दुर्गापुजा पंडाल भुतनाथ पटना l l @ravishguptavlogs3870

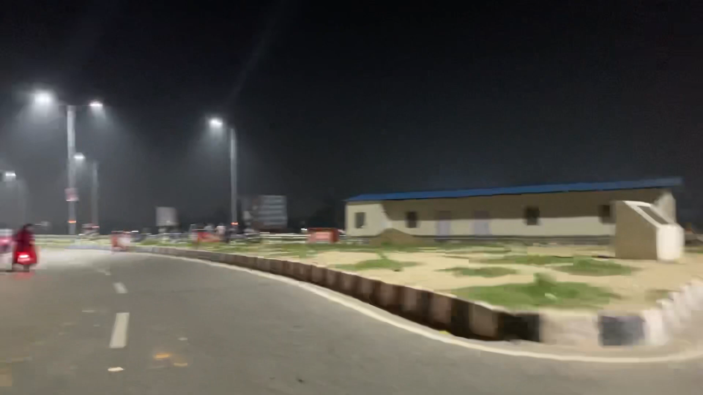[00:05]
अभी रात के दो बज़े हैं और हम एडिन ड्राइब पे घूम रहे हैं यहां से क्रोस कर रहे हैं तो अभी हम चलेंगे कार्टी फैंटी डोड जो की भूतनाथ
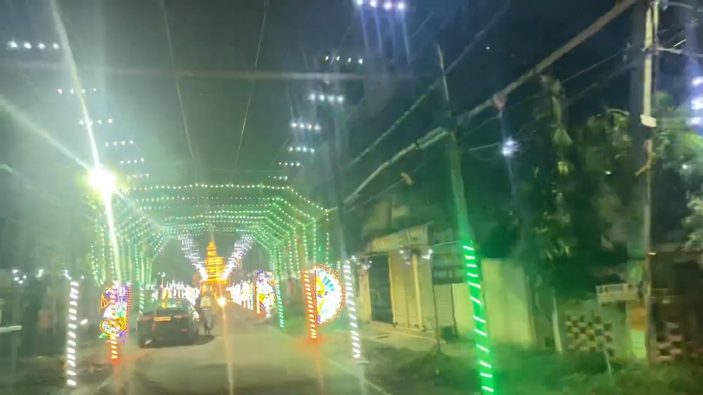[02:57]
का जरूर देखिए इस पंडाल को बहुत ही सुन्दर सजाया गया इस पंडाल को में नोट से